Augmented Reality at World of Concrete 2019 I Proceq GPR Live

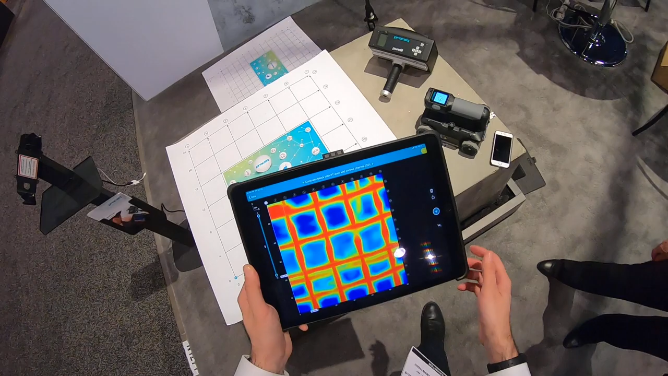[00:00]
the way this works is you have the data here and this is a grid we've already